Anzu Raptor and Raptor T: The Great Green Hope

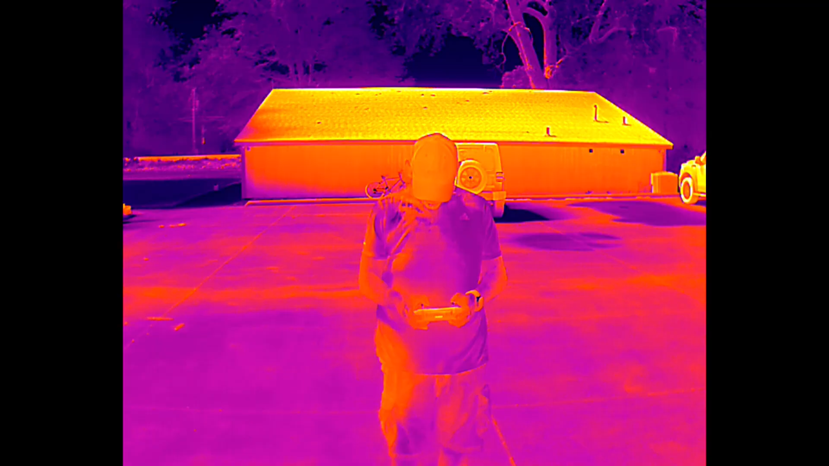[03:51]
but you do get a high resolution 640 by 512 thermal sensor on this.
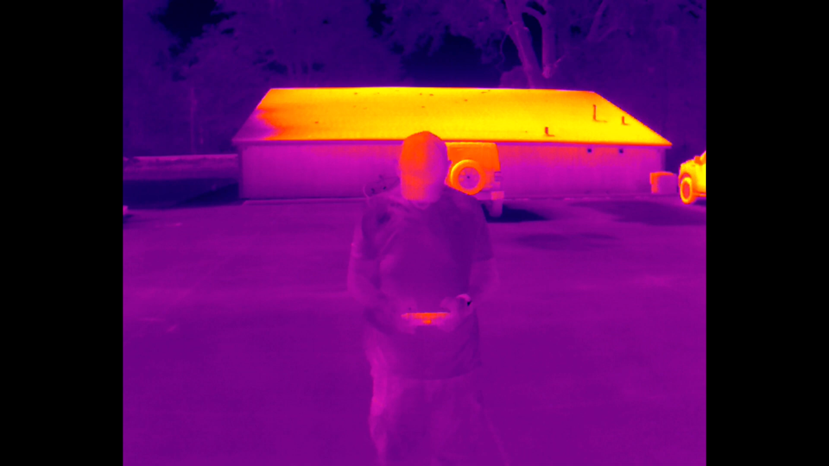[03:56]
So obviously for inspection work, obviously for search and rescue, this is going to come in really, really handy.
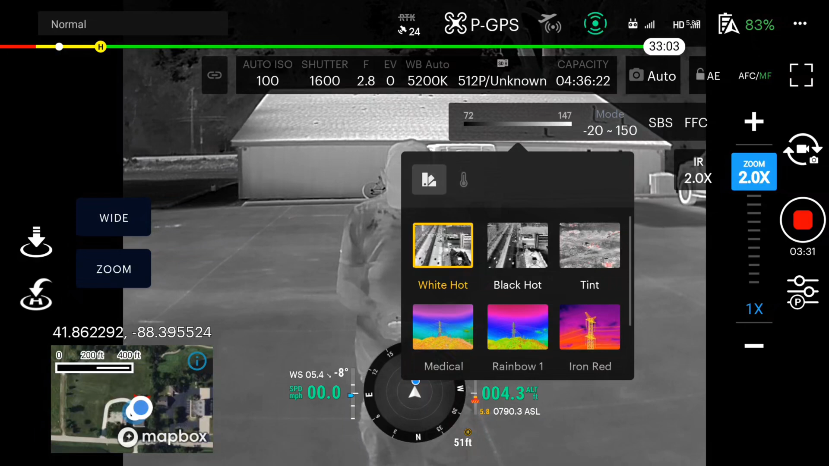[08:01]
You've got all of the heads-up display that you would have on the DJI drone. But what they don't have quite yet is mapping software.